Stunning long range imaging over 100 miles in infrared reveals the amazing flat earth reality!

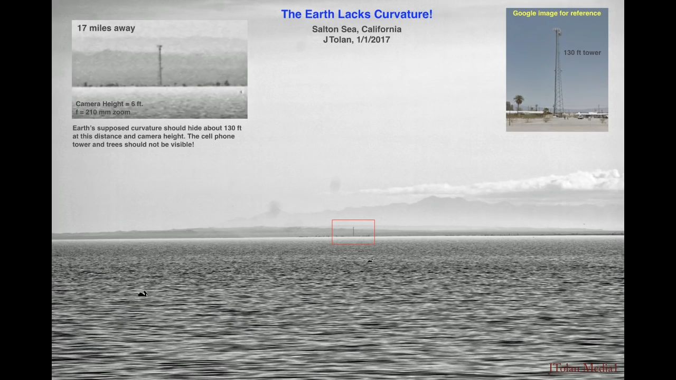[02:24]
This was Salton Sea in California. The water was very calm and I could see very far.
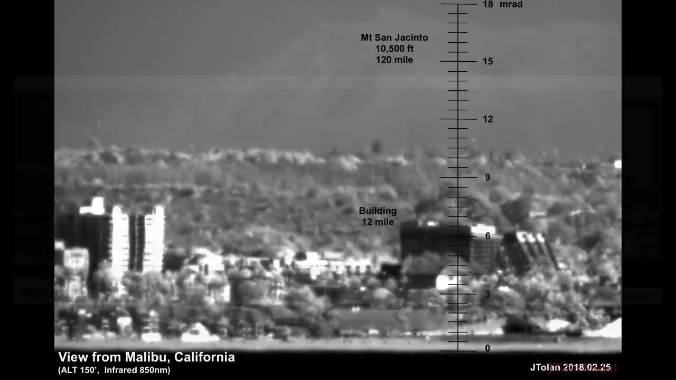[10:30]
so based on the building you see in the foreground twelve miles away, I now had the resolution I needed to see the floors, the different floors, and I averaged a few of them together, and assumed about a twelve foot separation between the floors, and based on that I created the scale in milliradian,